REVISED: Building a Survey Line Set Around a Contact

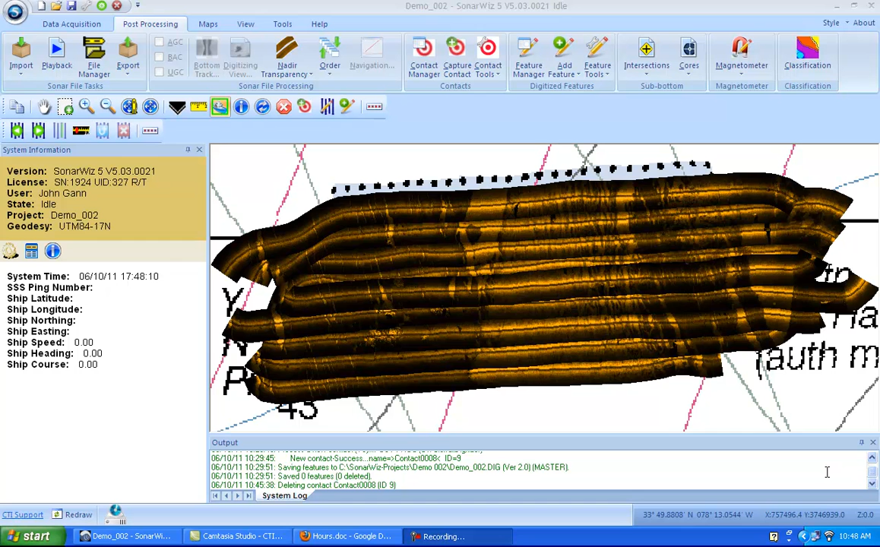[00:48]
You need to create a better mosaic picture or you need to better and sonify that contact in order to determine the nature of the object. So, this feature will enable you to set up the survey
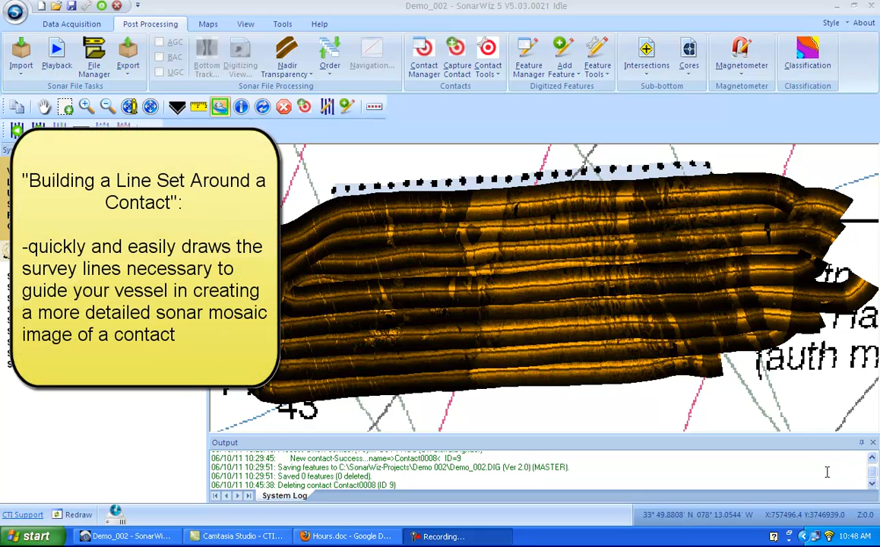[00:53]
lines necessary to create that better sonar image.
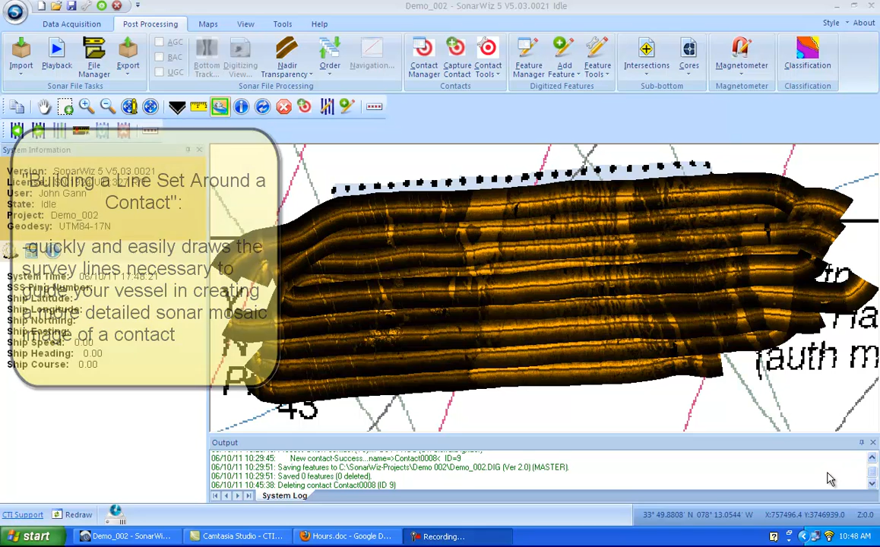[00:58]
So we'll begin by identifying our contact and in order to do that I need to get a closer look at the mosaic. So I'll click on the rectangle zoom and then I'll come looking for a contact that has
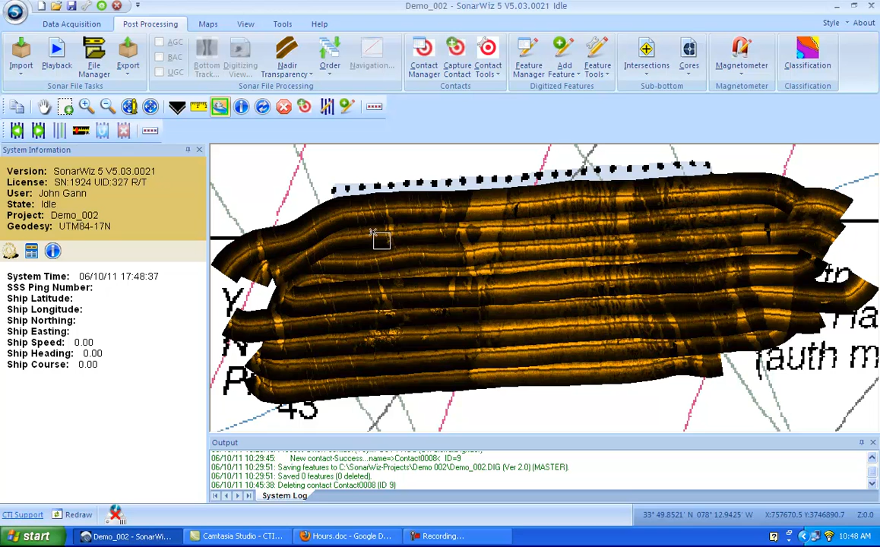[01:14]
some shadow involved but is also clearly a unique feature on the sea floor.
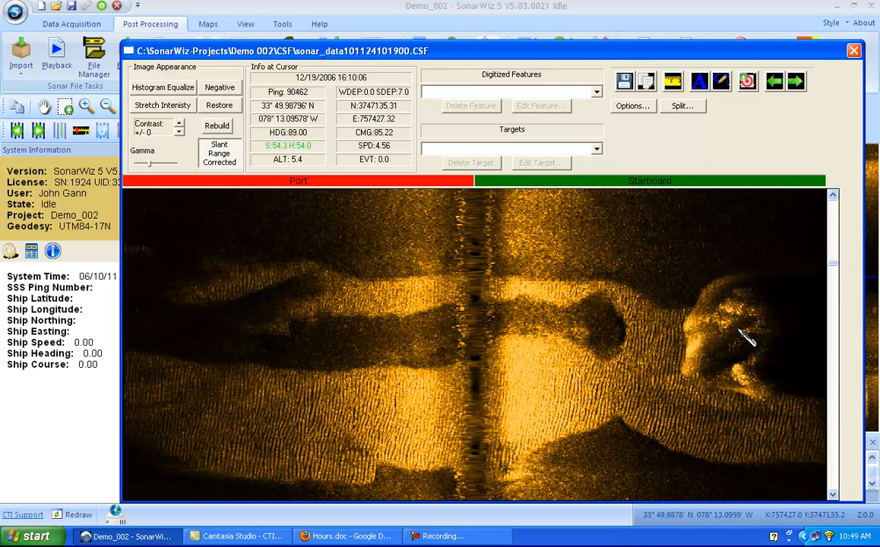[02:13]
So scrolling up to the feature, my contact here we go, I'll left click on that. And that will label the contact as contact 0009. It kind of saves itself so I'll close out of that. And then once I have the contact established and labeled, I will come up to the contact, right click on it once, see my cursor changed into that circle with an arrow, and then right click again.
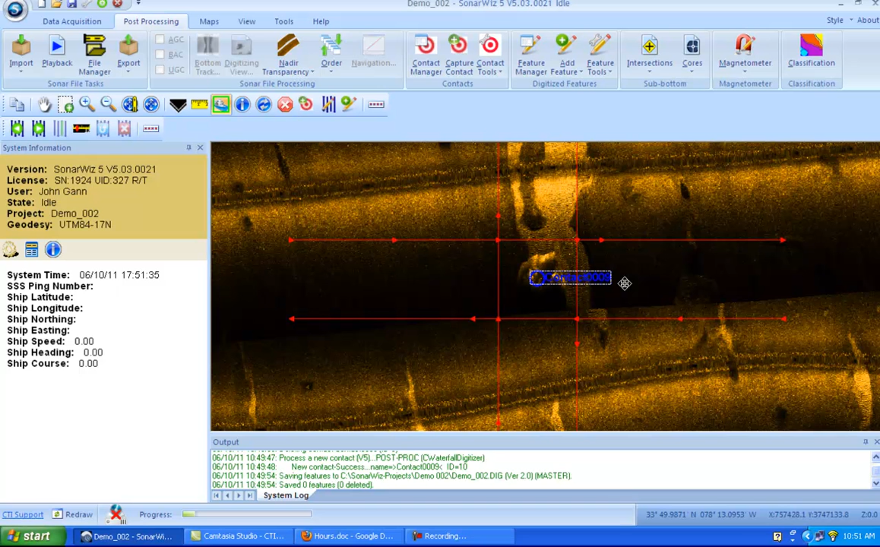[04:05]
So I'll zoom out a little bit so we can see the full extent of these lines.